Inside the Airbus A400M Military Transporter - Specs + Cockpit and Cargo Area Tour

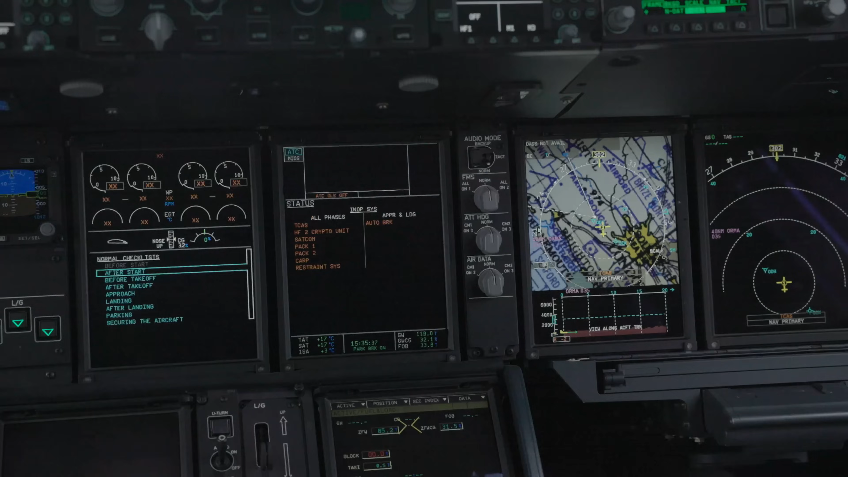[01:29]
engine vitals, weather radar and of course maps and navigation.